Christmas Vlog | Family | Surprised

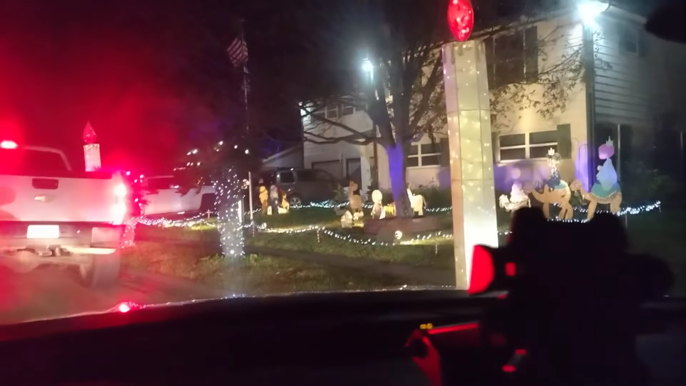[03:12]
Look at the camels in the. You see that, Mom? You can see, like, in the seat. Can you see it over there?